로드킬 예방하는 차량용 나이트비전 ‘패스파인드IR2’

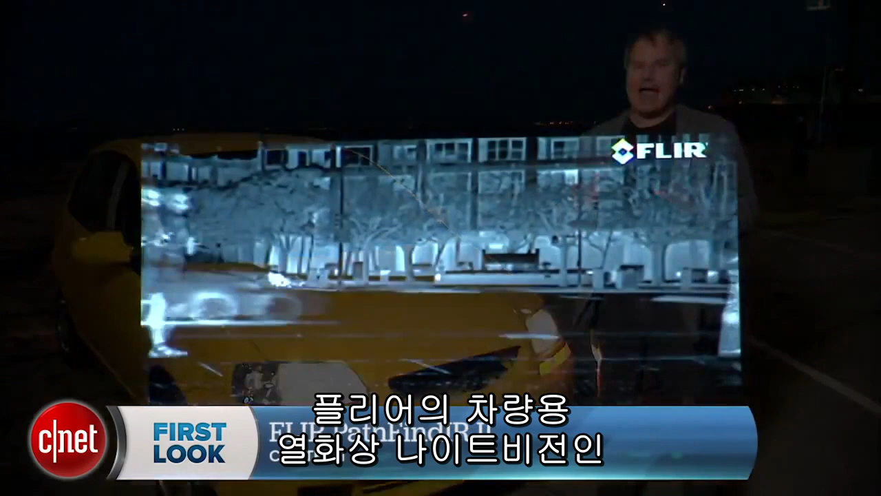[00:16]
Installed in our CNET Chevy Aveo here, I have the thermal camera part of the Pathfinder system.
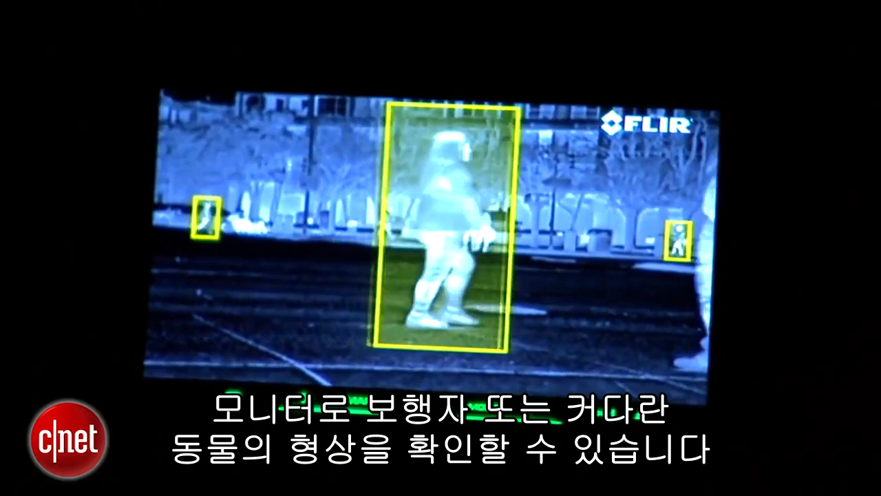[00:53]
animals which it can identify on the monitor.
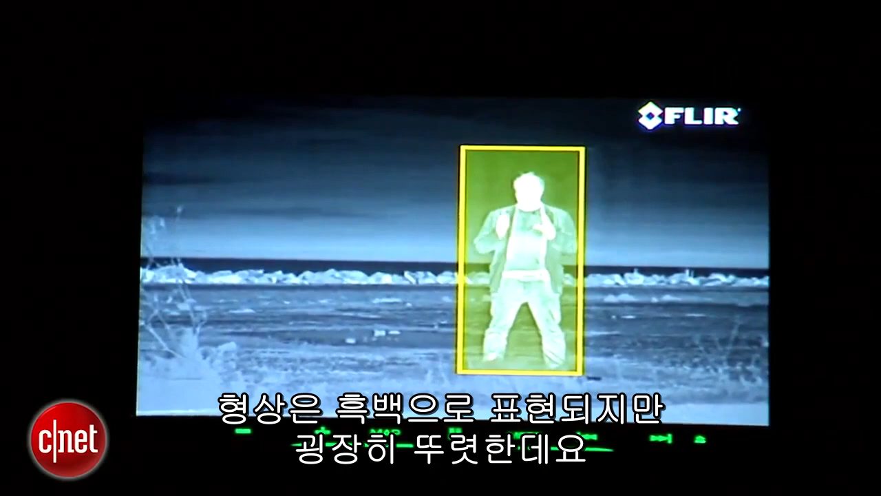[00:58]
The imagery is in black and white but it's also fairly distinct and it shows you a lot of stuff you can't see with your naked eye through the windshield.
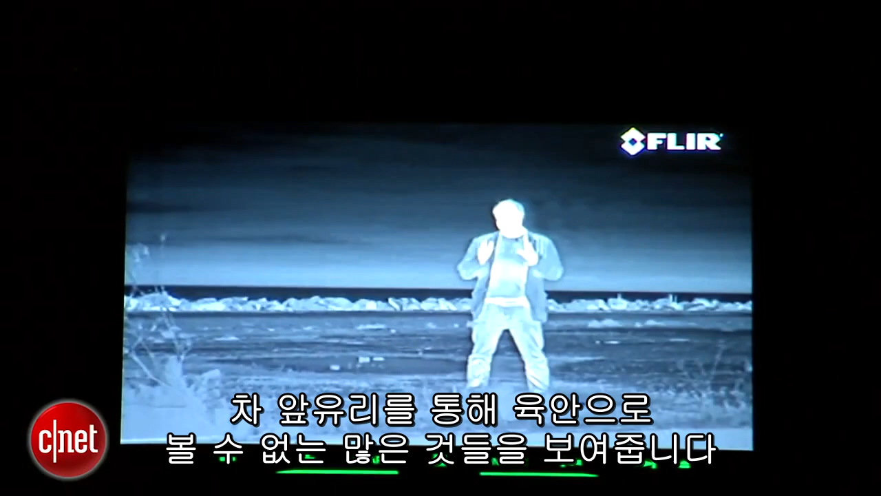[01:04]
It also draws these yellow boxes around me and any other pedestrians that show up and it's supposed to
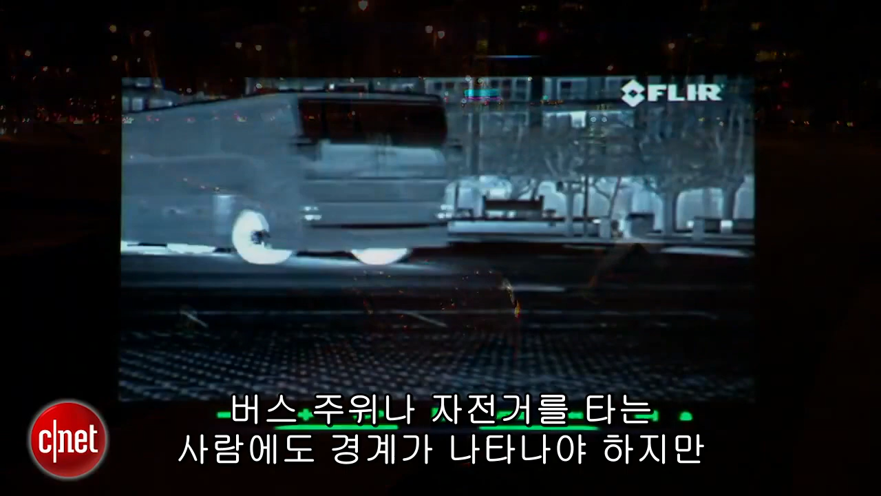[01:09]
also put boxes around bicyclists but I haven't seen it very effective with bicyclists.
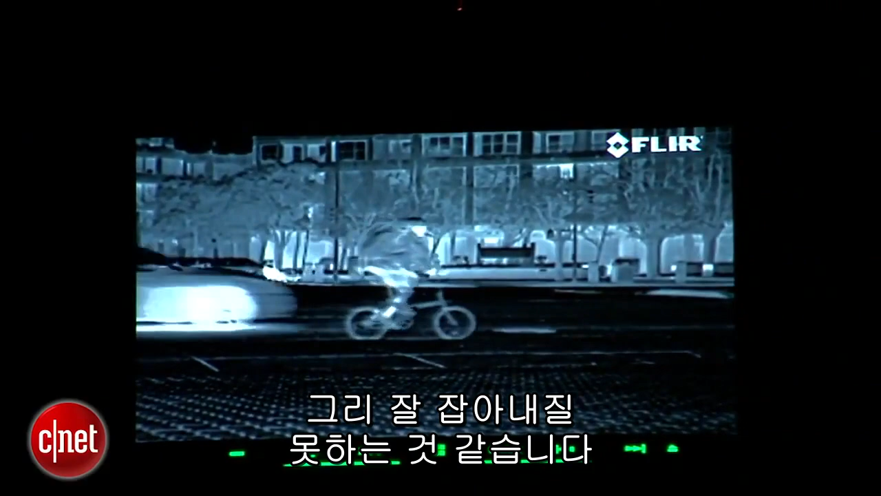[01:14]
It really doesn't seem to pick them out as well as it does pedestrians.
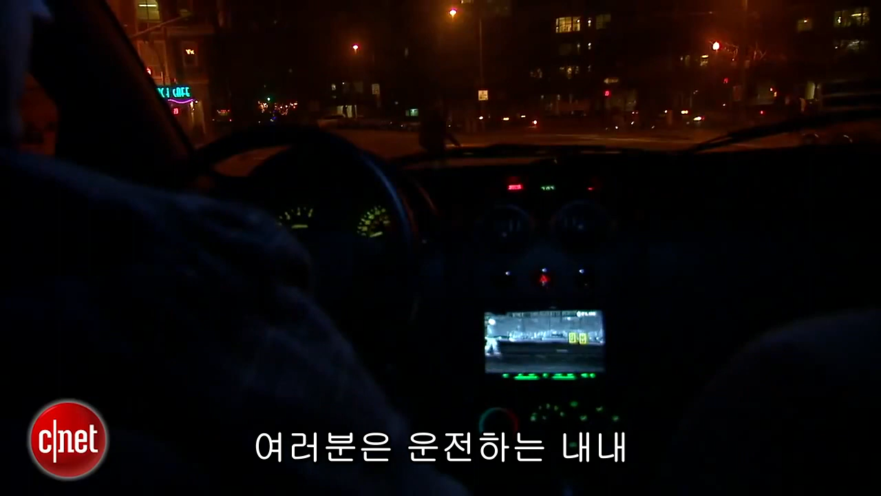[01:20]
Now obviously you're not going to want to look down at this monitor all the time while you're driving but just in a momentary glance down can be very helpful. As we've seen the imagery from the Pathfinder 2 is very cool